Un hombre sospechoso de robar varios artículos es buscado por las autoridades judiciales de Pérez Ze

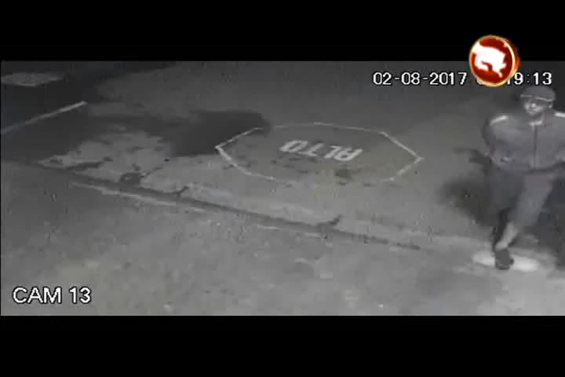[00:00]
La delegación regional de Pérez Celedón del Organismo de Investigación Judicial requiere la colaboración de la ciudadanía para identificar al sujeto que se aprecia en el siguiente video.